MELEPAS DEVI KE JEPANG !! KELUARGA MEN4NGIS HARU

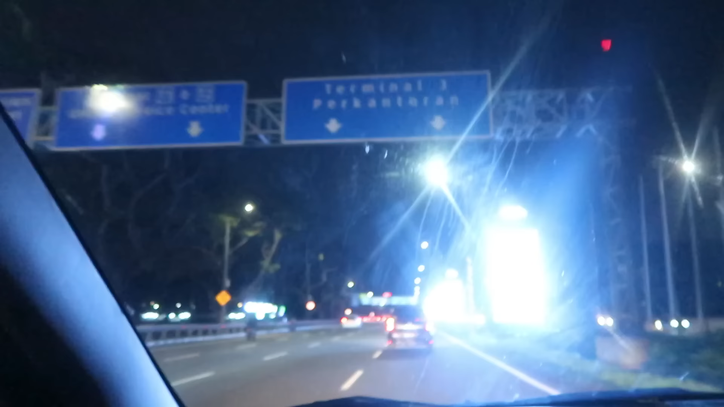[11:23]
Terminal 3. Kita masuk ke terminal 3. Tiket 3.
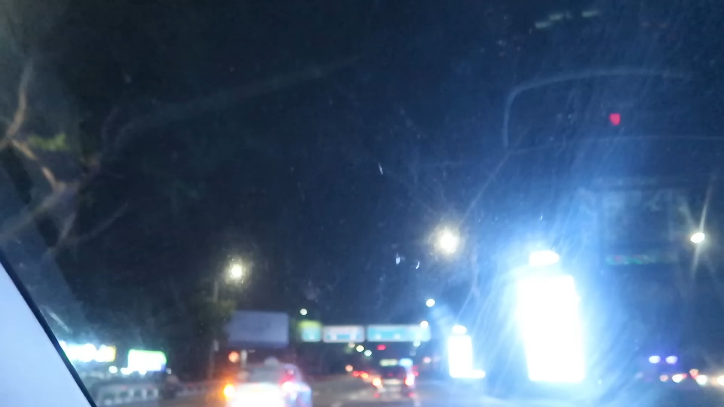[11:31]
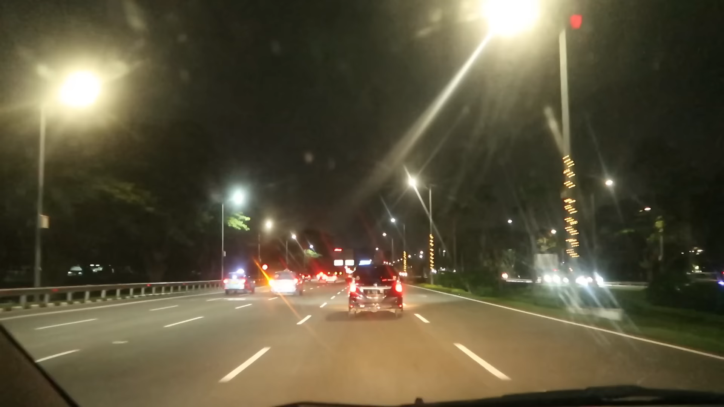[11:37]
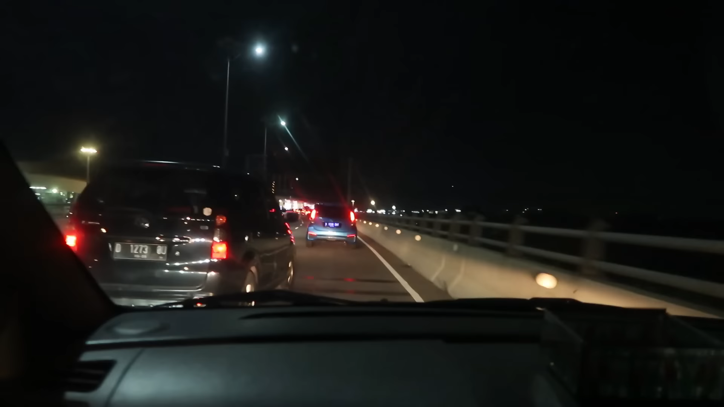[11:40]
Kita masuk ke gate 3, terminal 3 keberangkatan karena ucapan airline itu di gate 3. Kita masuk tuh.